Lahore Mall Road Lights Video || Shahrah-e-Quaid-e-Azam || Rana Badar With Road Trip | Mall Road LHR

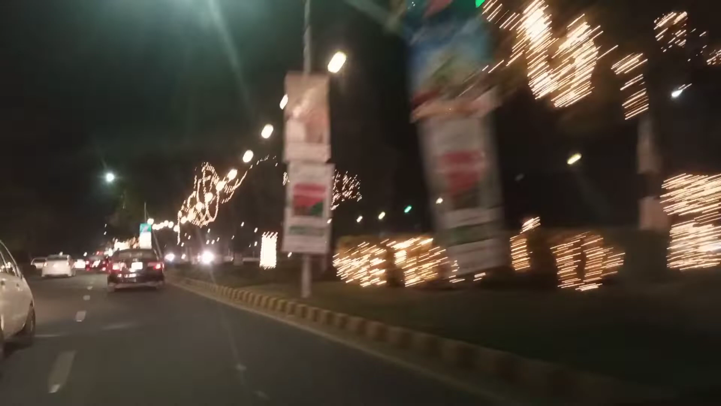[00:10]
اسلام علیکم خواجین و حضرات ملکم بیک تو میر چینل ہیریز بادر مونیر سوشل ایکٹیویٹی خواجین و حضرات آج کا جو لوگ ہے بہت سی سپیشل ہونے جا رہا ہے چونکہ آج کا جو لوگ ہے وہ ہوگا
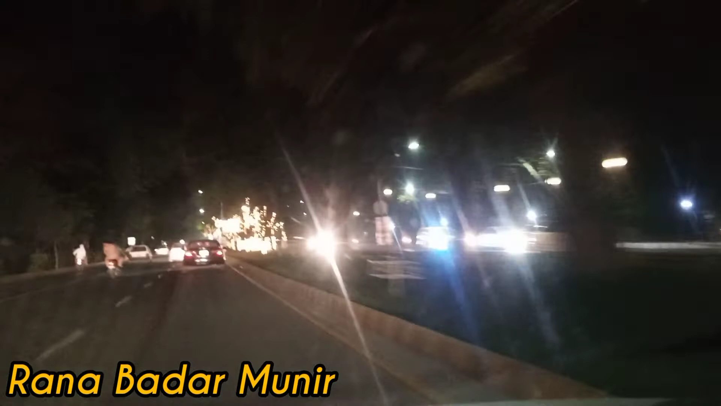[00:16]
جی رینڈم لیو لوگ یعنی کہ آج ہم نکلے ویجے کھانا شانا کھا لیا تھا تو آئس
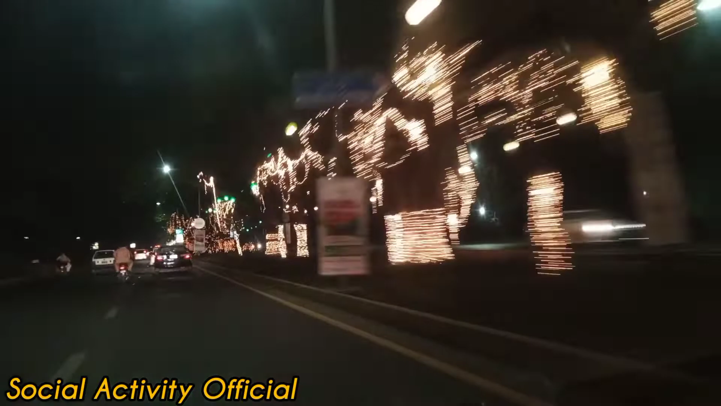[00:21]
کریم کی طلب ہو رہی تھی سو لاہور میں ایک ہی آئس کریم جو کہ سب سے مزیدار ہے
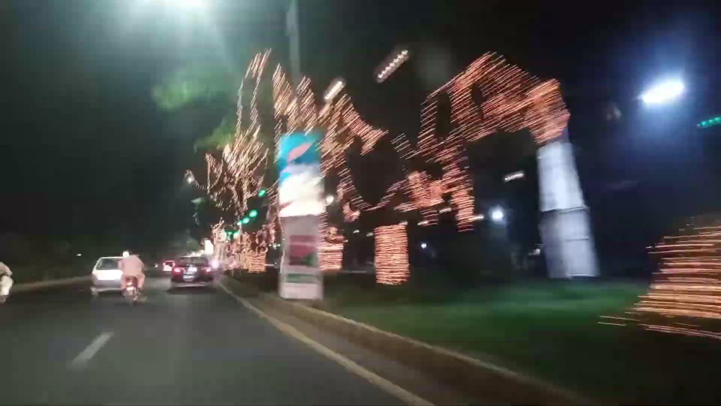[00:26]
بھئی دوسری بھی مزیدار ہے اس کی بارے میں بعد میں تذکرہ کریں گے جو فرسٹ پہ آتی ہے وہ ہے جی لاہور میں چمن آئس کریم تو ہم چمن آئس کریم طرف جا رہے تھے تو راستے میں یہ لائٹنگ وگرہ اتنی خوبصورت آئی کہ میں سوچ رہا ہوں کہ یہاں کا جو انا ولوگ اور یہاں کے نظارے آپ لوگوں کو دکھائے جائیں اور آپ لوگ کے ساتھ شیئر کیے جائیں تاکہ آپ کا جو ہے وہ دل باغ باغ ہو جائے یہ ہے جی لاہور کی
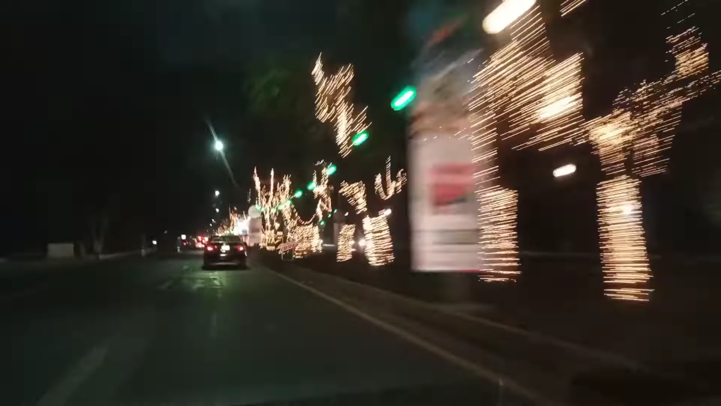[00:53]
خوبصورت بلکہ پاکستان کی خوبصورت تنین روڈ اس روڈ کو آج کل کہتے ہیں قائد اعظم شہرہ اور اس کا پہلا جو نام تھا وہ تھا جی
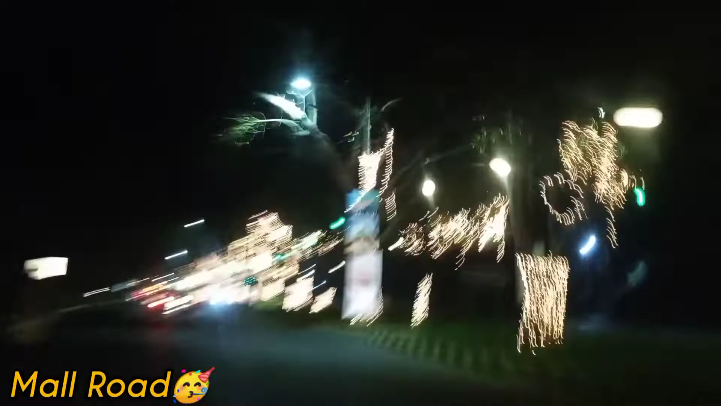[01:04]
مال روڈ کیا ہی کہنے یہ آپ مال روڈ کی خوبصورتی چیک کر سکتے ہیں یہ لائٹنگ وگرہ اسی وجہ سے یہاں پہ لگائی گئی ہے کیونکہ موسم بہار آ گیا ہوا ہے اور لاہور
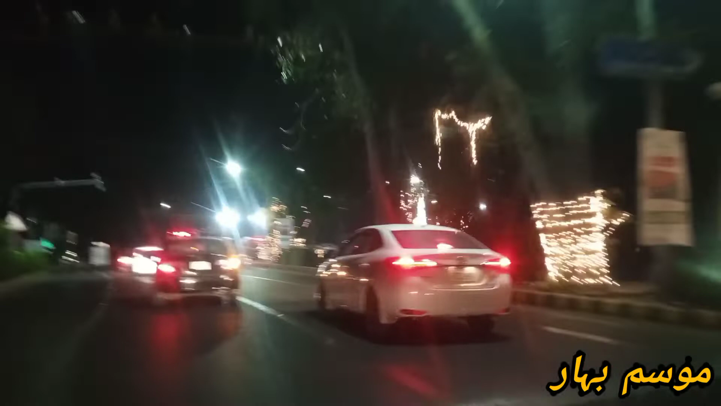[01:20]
کی کچھ سڑکیں ایسی مختص کی جاتی ہیں جہاں پہ یہ لائٹنگ وگرہ کا سنسلہ کیا جاتا ہے
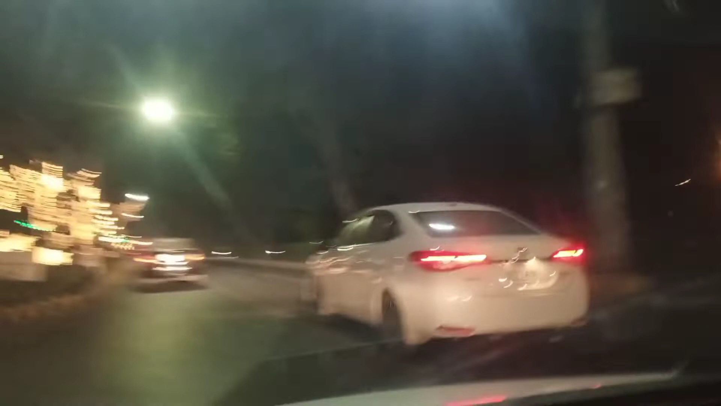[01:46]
ہے پی سی ہوتل وہاں پہ رہائش پذیر ہے تو اسی وجہ سے وہ والا راستہ
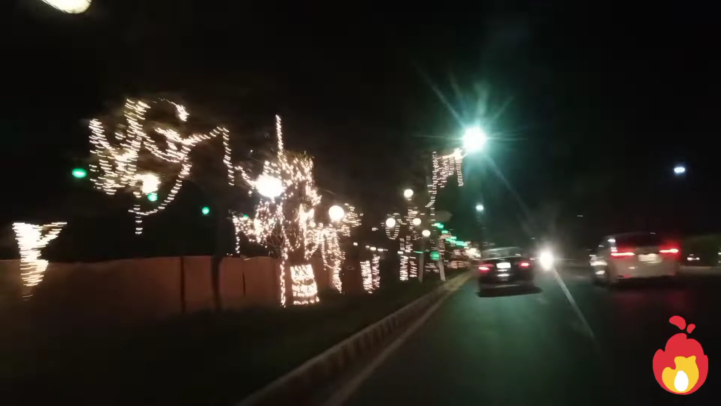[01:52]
انہوں نے بند کیا ہوا تھا اور کوئی بار نہیں آپ دوسری سائٹ سے بھی جب گزر رہے ہوتے ہیں تو یہاں پہ بھی آپ اتنی خوبصورت ترین لائٹیں وگرہ یہاں پہ دیکھ سکتے ہیں
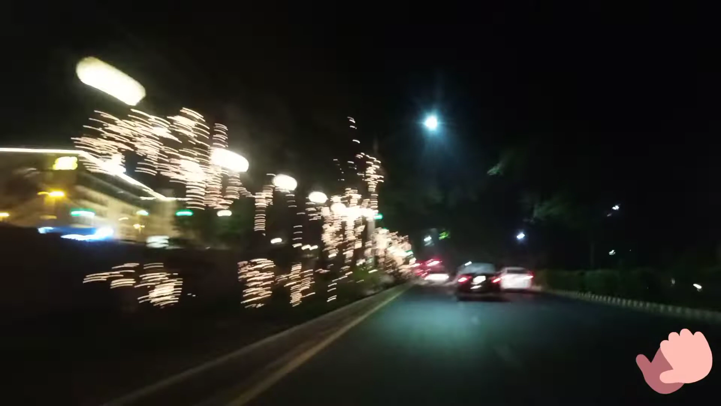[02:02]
یعنی کہ یہ اتنی خوبصورت جوہنا روڈ ہے گائز اس روڈ کی اگر میں مزید طریفے گھٹا جاؤں تو اس روڈ پر آپ کو مختلف قسم کے ریسٹورانٹ جوہنا وہ مل جائیں گے جیسے کہ پی سی ہوتل پور پاکستان میں مشہور ہے تو پی سی ہوتل بھی یہاں پہ اسی روڈ پہ ہے پھر اواری ہوتل ہے پھر اس کے علاوہ ہوتلز کا یہ فائدہ ہے کہ اگر آپ پاکستان میں رہنے آئے ہیں لاہور میں یعنی کہ پاکستان سے باہر آپ رہائش پذیر ہیں سو آپ یہاں پہ ہوتلز وغیرہ میں اپارٹمنٹس